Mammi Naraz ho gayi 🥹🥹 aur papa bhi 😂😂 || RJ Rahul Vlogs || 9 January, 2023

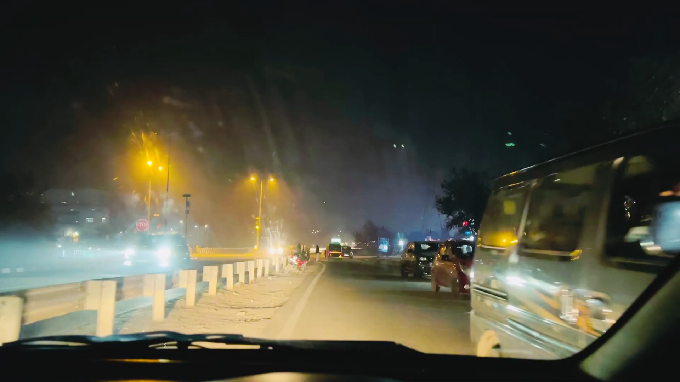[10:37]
तो अभी मैं पहुंच चुका हूँ हाईवे पर और यह है,